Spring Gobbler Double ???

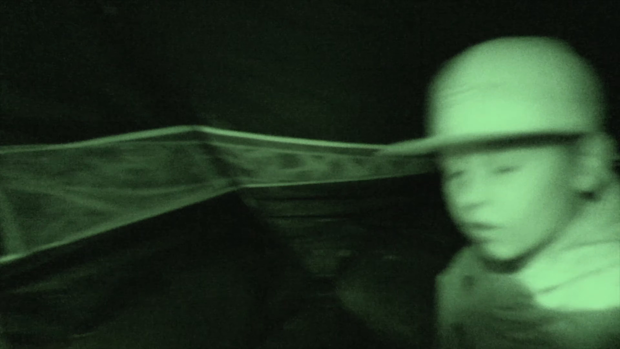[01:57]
That's my old boy, Ethan. You ready to roll?
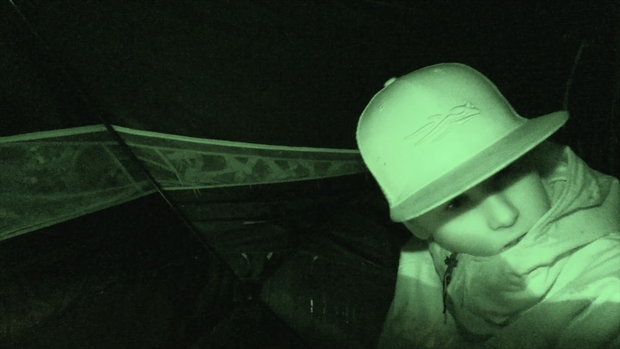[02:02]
Yes, sir. Alright, y'all, me and Ethan, we all set up in the blind.